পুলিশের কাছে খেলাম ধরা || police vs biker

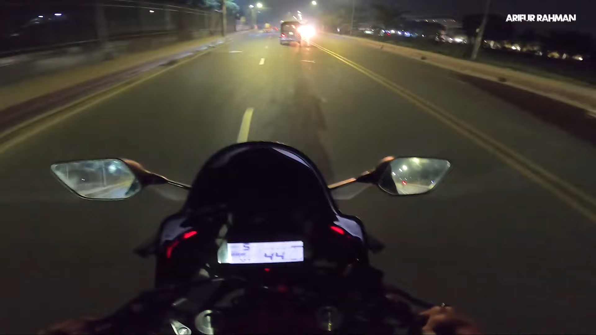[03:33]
রাতে ঢাকা হচ্ছে টোটালি অন্যরকম, যারা রাতে রাইড করেন তারা অবশ্যই জানেন রাতে ঢাকাটা কি সুন্দর, তা ঠান্ডা ঠান্ডা এনভায়রনমেন্ট ফিল। আর এখন যাচ্ছি বাসার উদ্দেশ্যে। বাবা তোমায় স্নারে